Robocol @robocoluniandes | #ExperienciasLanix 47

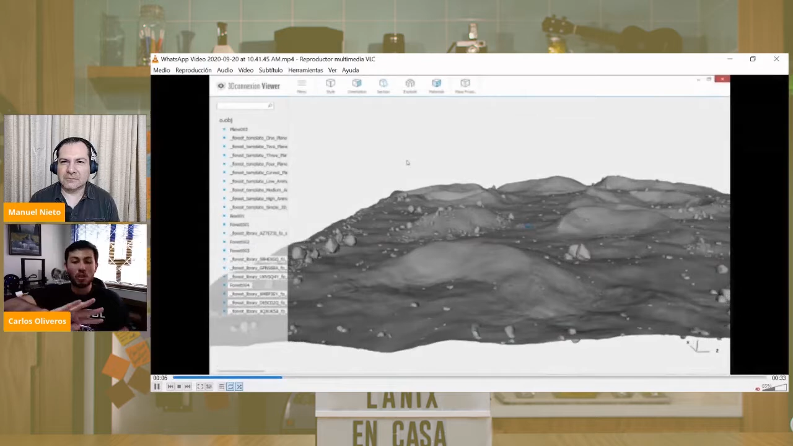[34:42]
Aquí se está utilizando la cámara que tiene para mapear los diferentes sitios,